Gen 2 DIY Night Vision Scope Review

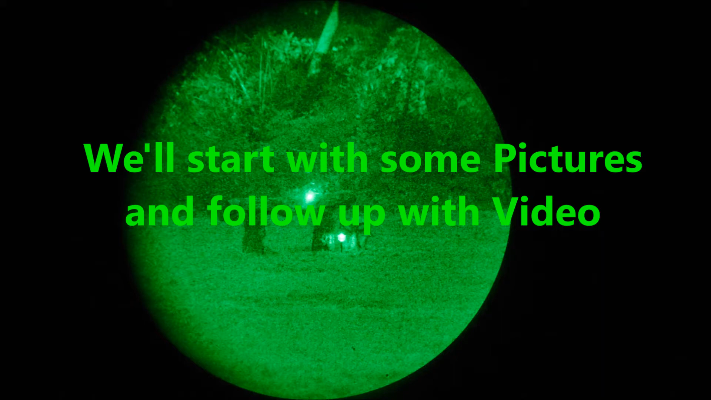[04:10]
The lighting conditions were overcast with low cloud cover and a fair amount of light pollution causing a moderate amount of diffused ambient light.
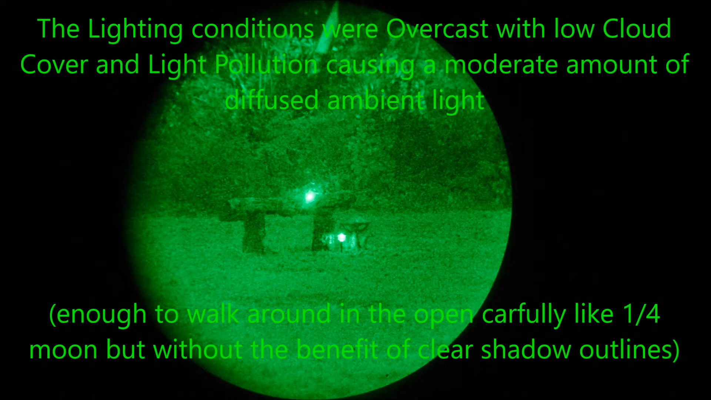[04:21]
This was enough to walk around in the open carefully like with say a quarter moon but without the added benefit of having clear shadows. We'll be taking a look at objects at 20, 50, 140, and 300 yards distance.
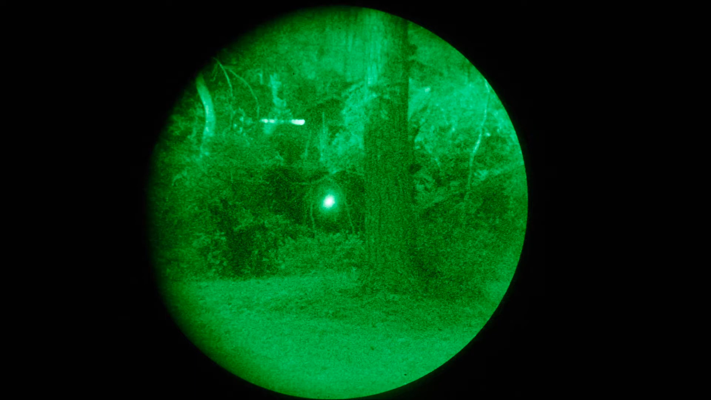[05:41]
The bright spot you're seeing in the night vision photographs is our laser sight.
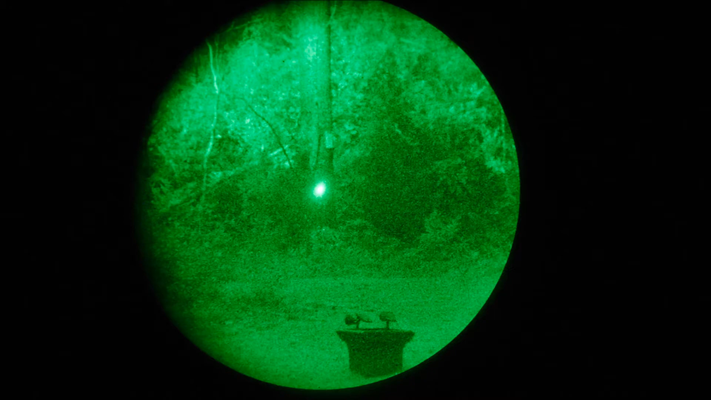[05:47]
The tree in the center of the frame is about 50 yards away.
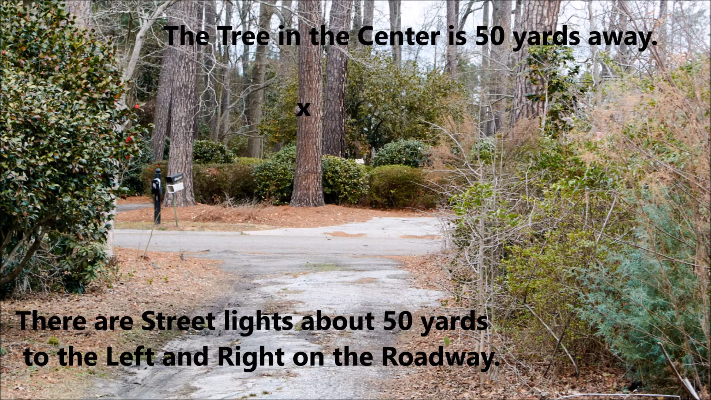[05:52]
There are street lights about 50 yards to the left and right on the roadway. Notice in the night view you really can't see the tree.
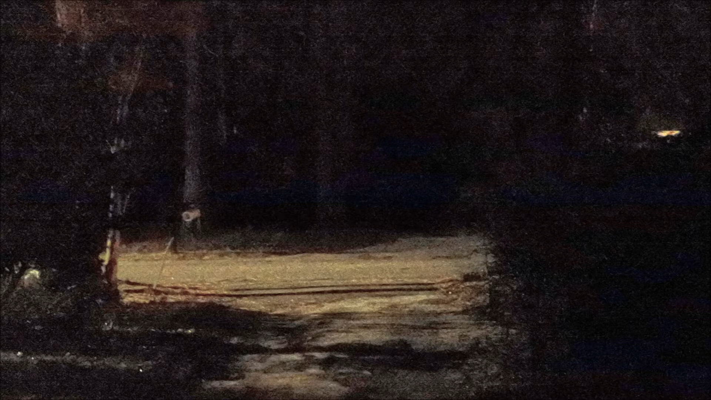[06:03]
You can kind of make out the roadway. This is actually a little brighter than it actually appeared.
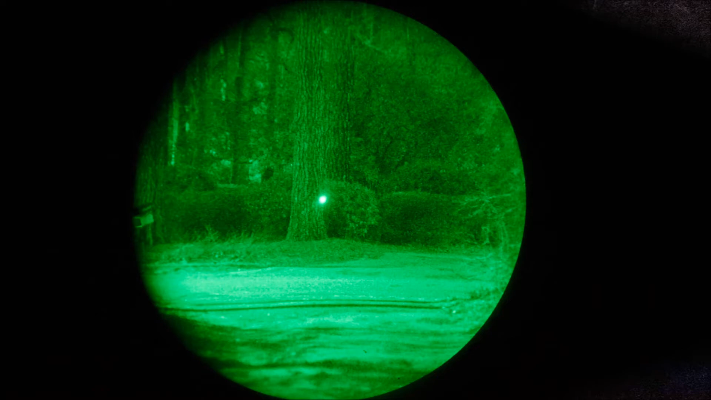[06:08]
And here's our view of the same scene through our night vision.
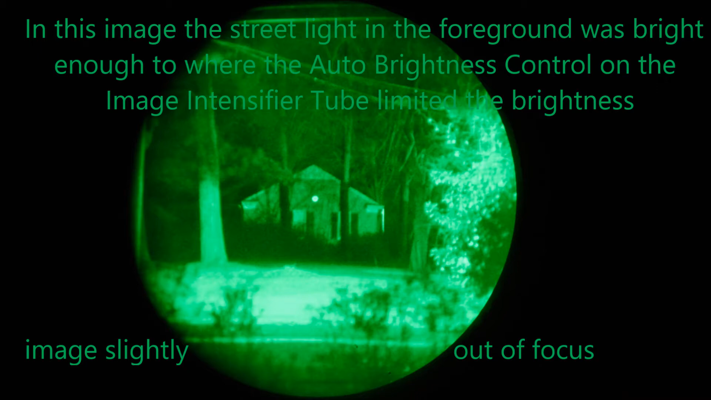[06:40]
In this case the auto brightness control on the night vision did kick in and tone down the gain because we had an abundance of light.
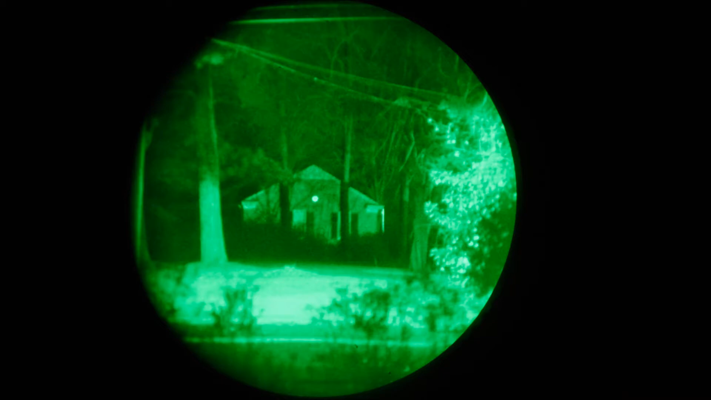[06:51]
Image is a little out of focus because of me not because the tube can't reproduce resolution at that distance. Lastly we have our 300 yard scene with railroad crossing at about 300 yards.
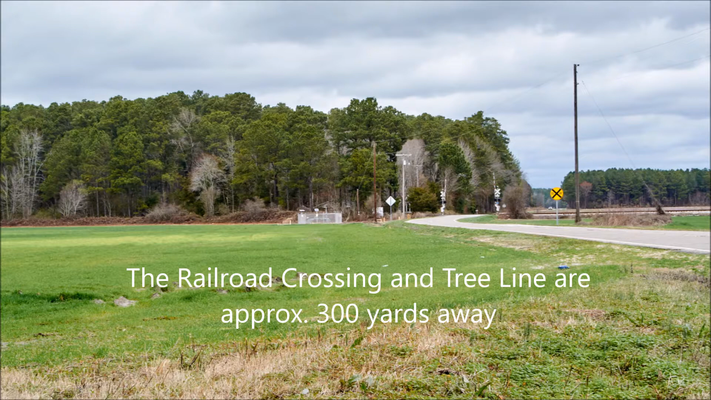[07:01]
Railroad sign is about 120.
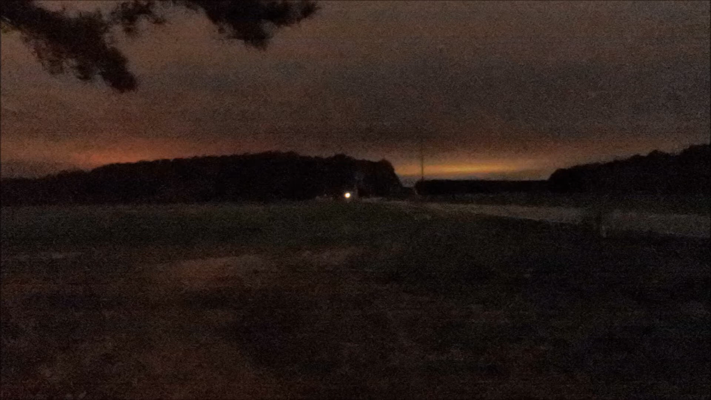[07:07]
And here's what I could see there at night.
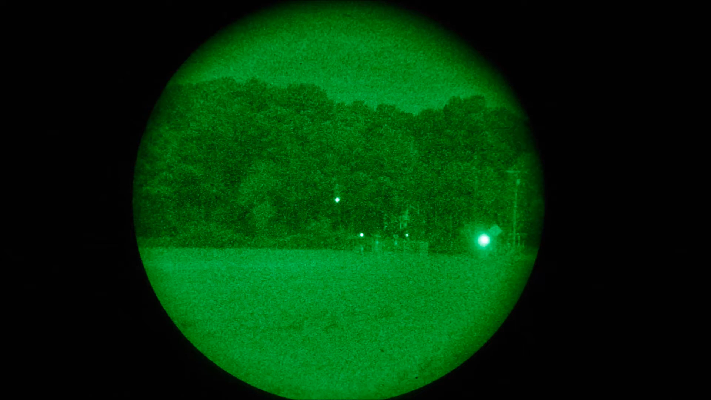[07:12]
Here we have our night vision shots. Notice at 300 yards while the spot for the laser is larger it's still highly visible even at 300 yards.
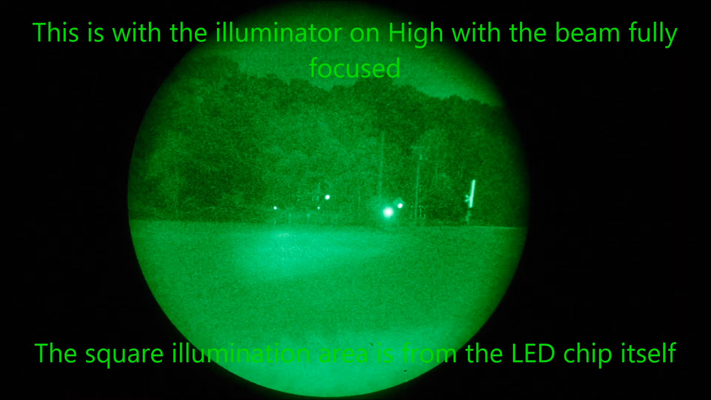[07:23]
In this image you see the rectangular lit area. That's from the illumination with the beam being all the way focused. However when I backed that focus out to fill the whole view
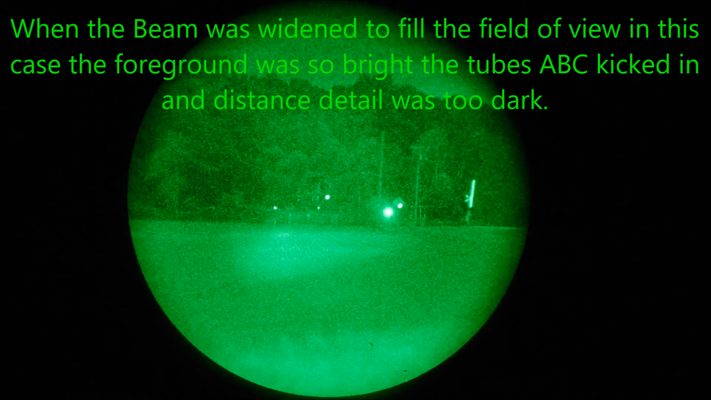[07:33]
with the illuminator the auto brightness control kicked in causing the detail to be lost in the in the tree line because it was just too bright up close.
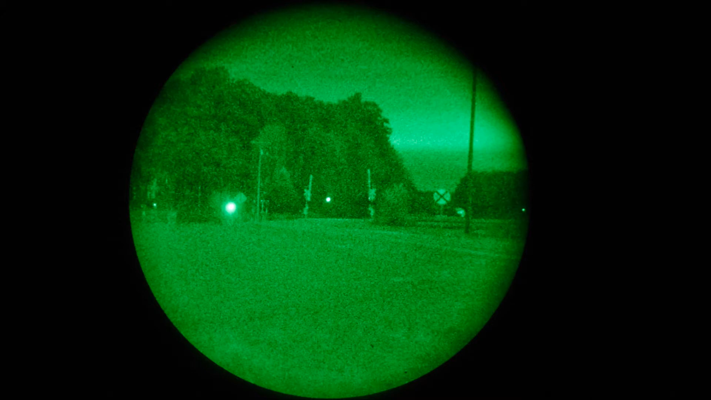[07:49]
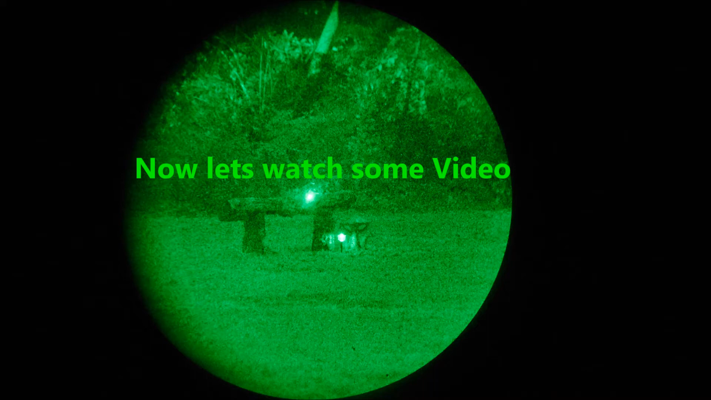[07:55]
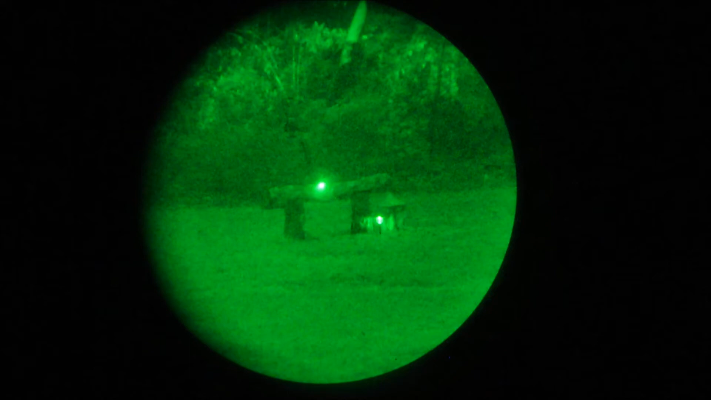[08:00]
Okay here we are in the backyard and we're going to play with this night vision just a bit. Okay this bench is about 25 yards away it's a very overcast night but there's a lot of ambient light because I'm living on the kind of outskirts of the city. There's enough light that I can halfways
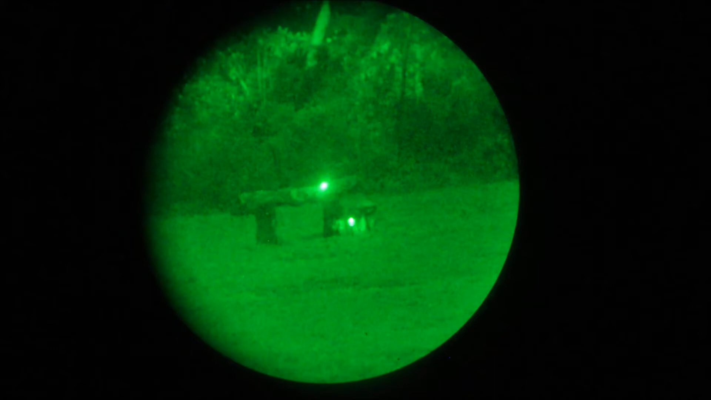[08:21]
make out something where the bench is obviously I can see the uh light next to it but to give a better idea how well I can see with the naked eye uh this potter
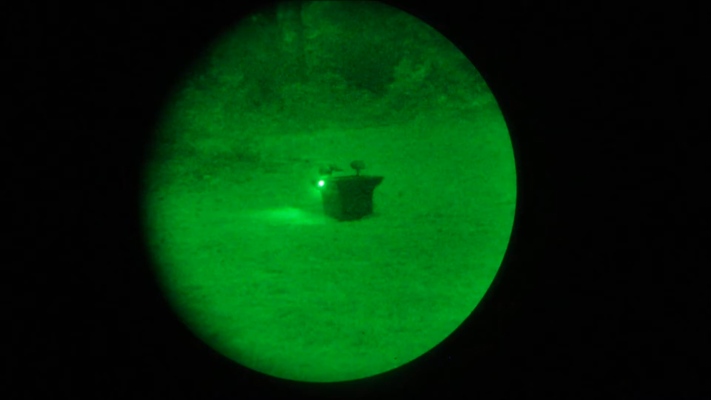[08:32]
that's about 20 yards away I can see it and make out there as an object there but I can't really see any details on it.
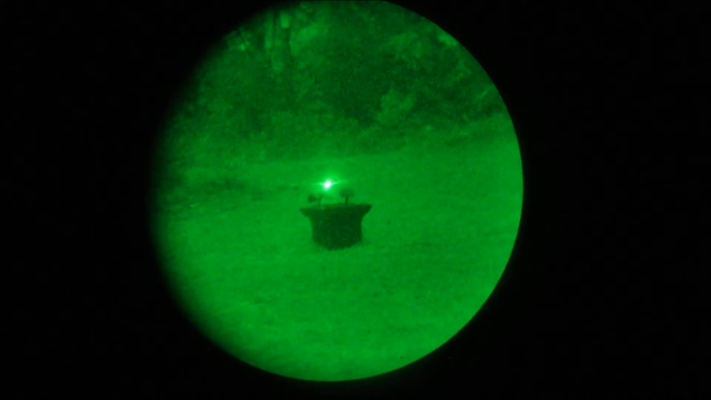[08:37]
So that's the limit of the human vision on this night and uh let's see if I can get this focused it's kind of hard because I'm trying to focus the front lens and looking out on the screen instead of through the actual viewfinder on the uh scope.
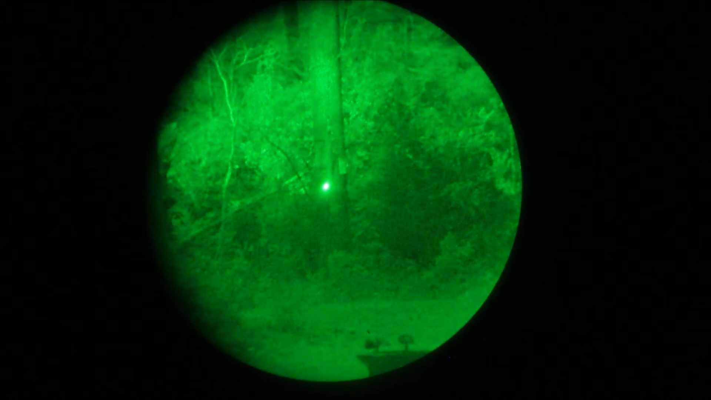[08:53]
So there's our uh 50 yard birdhouse
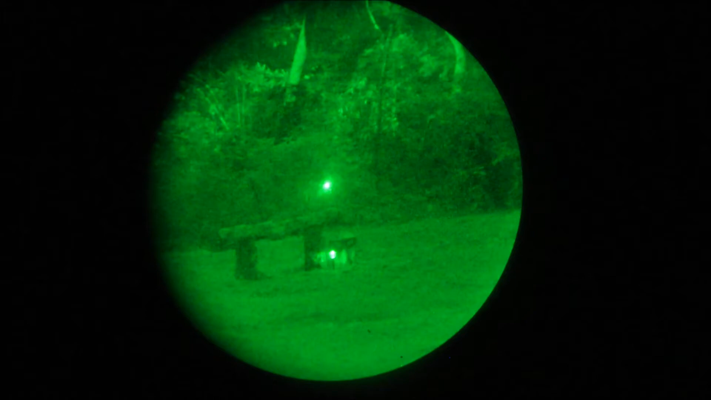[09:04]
and we'll just pan across uh I'll turn on the illuminator just to show you the brightness of it a little bit but really it's so bright out that the illuminator just causes the tube to actually uh automatically gain down or auto brightness control to kick in
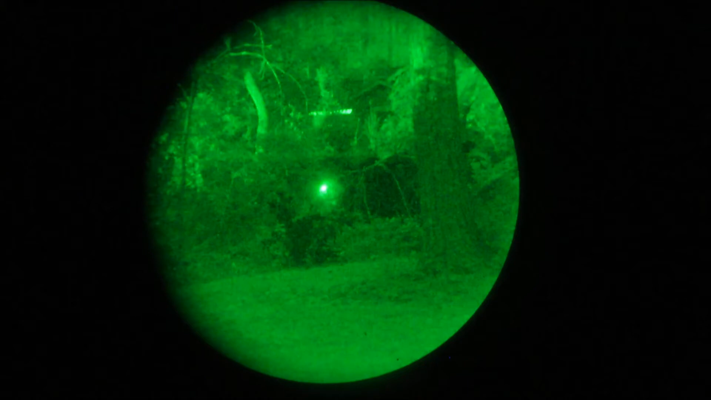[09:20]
so and there's the tube focused in
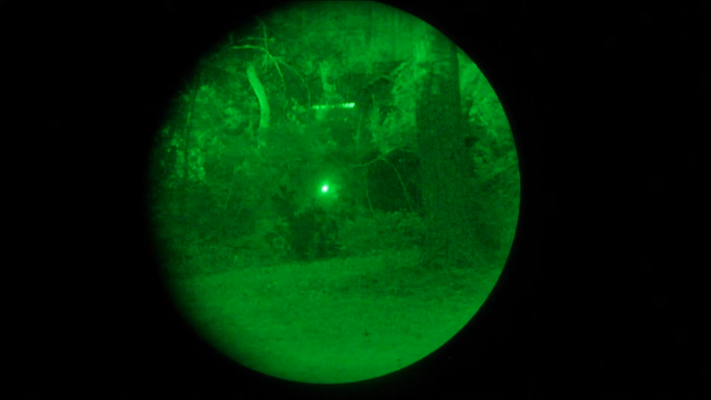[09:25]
and there as you can see every time I'm hitting it the tube's uh actually dropping gain
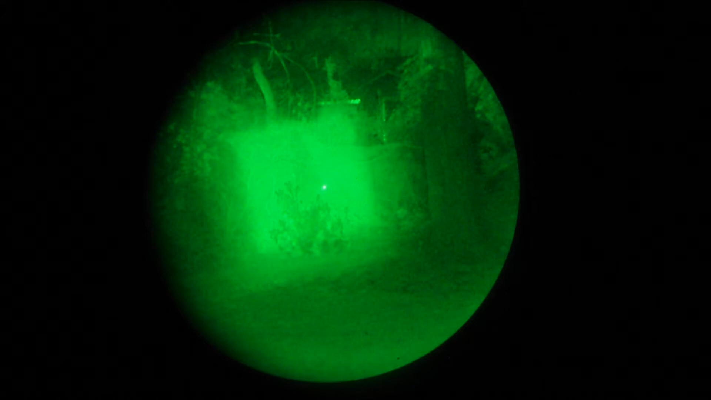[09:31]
to accommodate it that's with the uh beam focused if I widen it out to give you area lighting again it's still uh incredibly bright to where in this
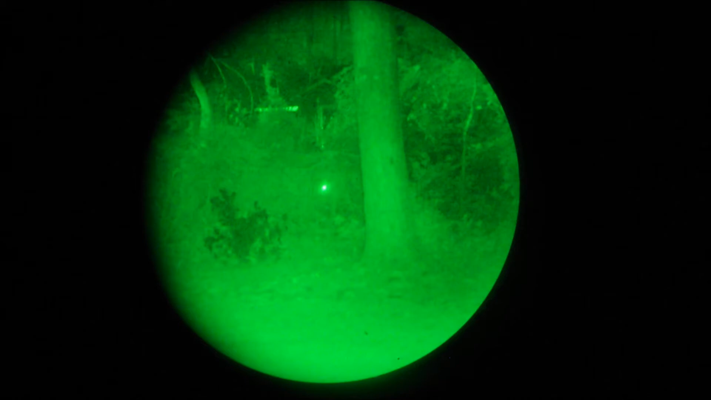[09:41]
circumstance uh it's really not going to be very beneficial so we'll go ahead and take a look some other places. Okay here we are in front of the house uh laser on no artificial or add-on lighting uh tube I think is actually auto brightness controlled down just a little bit from the street lighting. The street light's approximately 50 yards away on either side uh lighting up the roadway however the tree's in the dark so I can see the
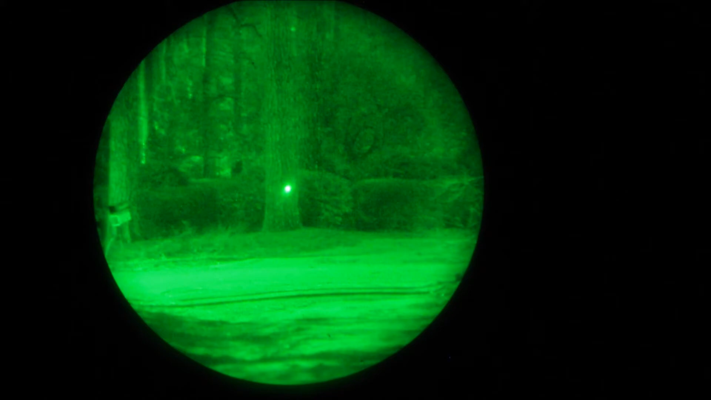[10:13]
roadway and looking I can see the trees behind the mailbox where it's kind of lit up a little bit but back in there I can't see anything with the naked eye panning across
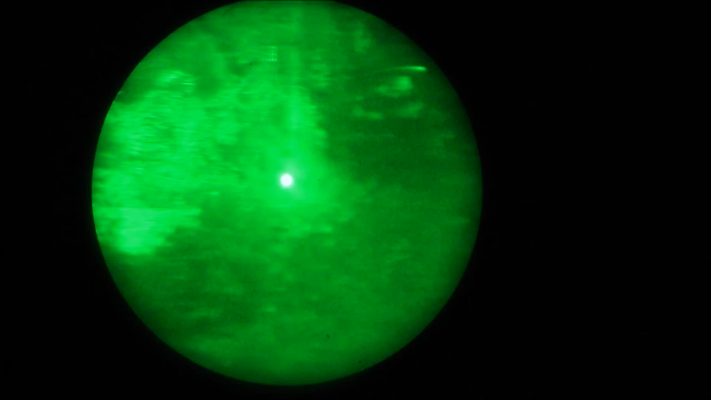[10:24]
I can see a little bit of glare from the street light kind of bouncing and getting in the lens a little bit
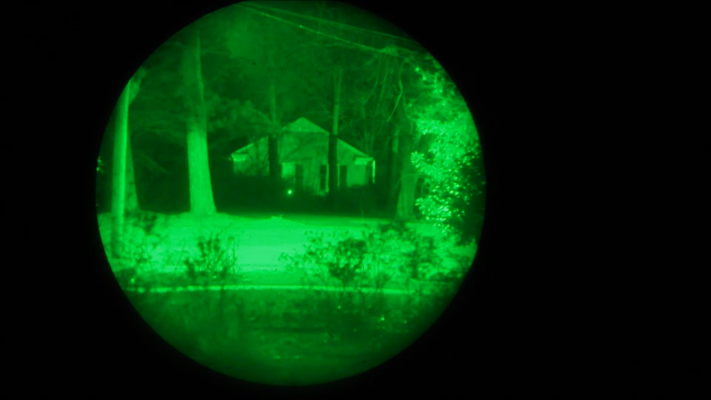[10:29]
and there is a house at 140 yards as you can see the laser still very functional still works out to that distance
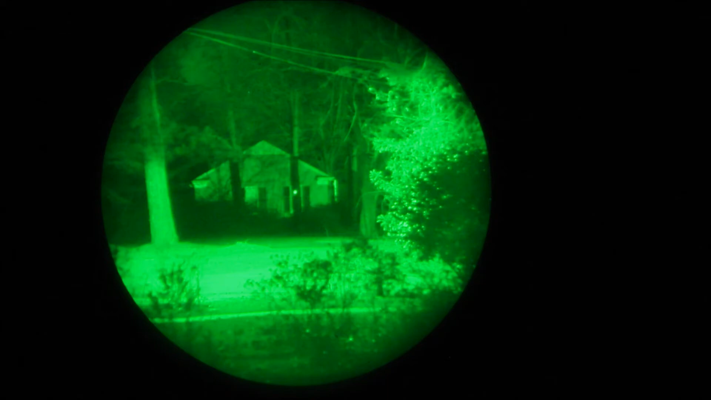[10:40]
so I would say this is a pretty uh successful build